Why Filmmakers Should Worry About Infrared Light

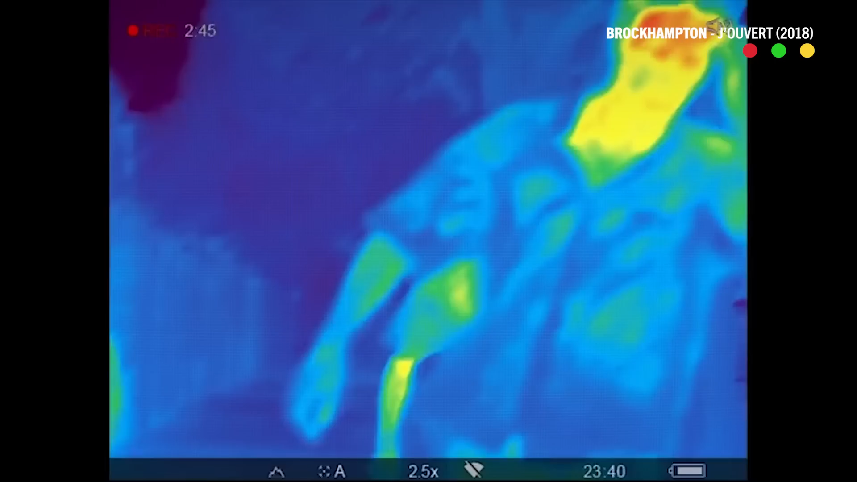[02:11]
The main point you need to know, though, is that both are forms of light that cannot be seen by the human eye but could be captured by a camera.